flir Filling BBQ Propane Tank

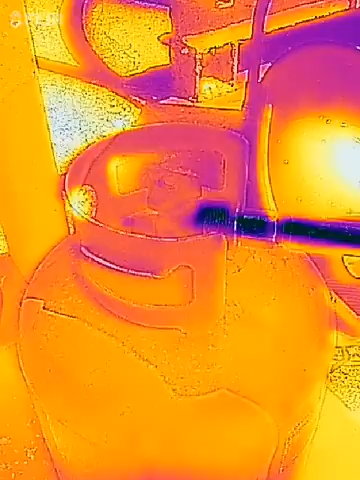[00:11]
Oh wow, you can see that the side over here is getting cold.
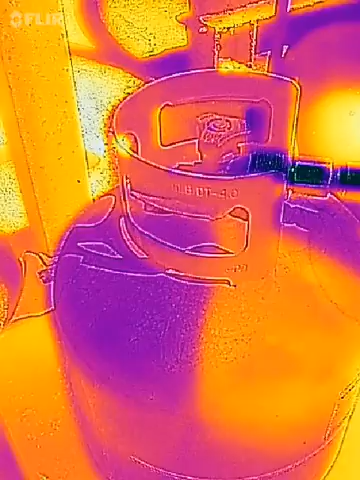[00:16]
You see it turning kind of purple over there? Yeah, you can definitely see something's happening.
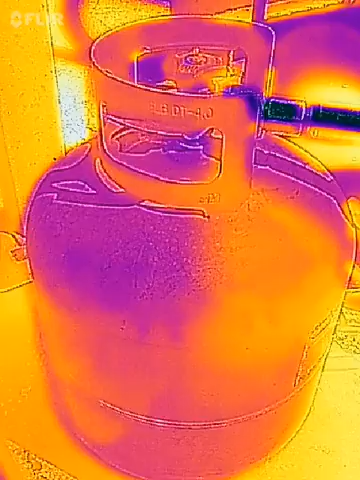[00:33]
Starting to cool off down over here too.